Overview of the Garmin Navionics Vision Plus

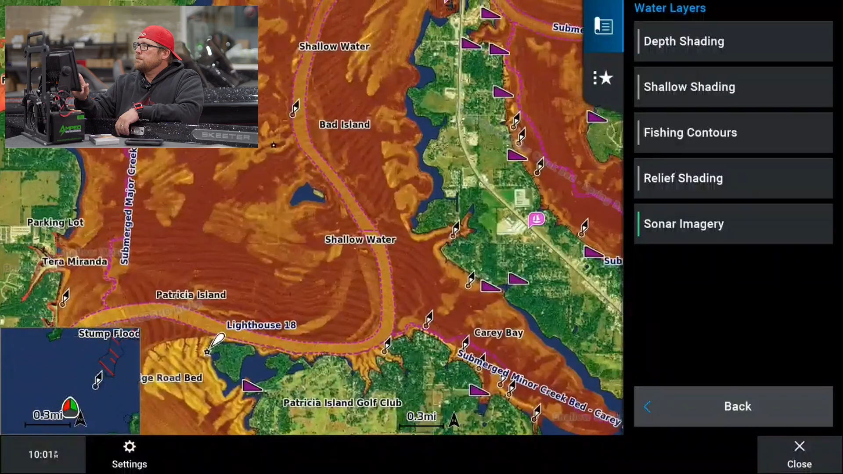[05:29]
So it's going to show us the lake and we're going to get those yellows and reds. And that is the hardness of the bottom.
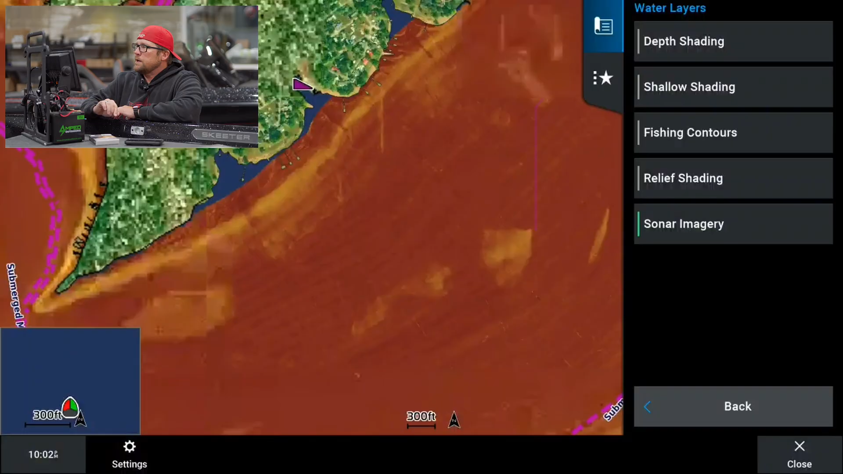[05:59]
So it's not going to be on every lake, but we can really see, uh, where the, the soft and hard bottoms are throughout the lake.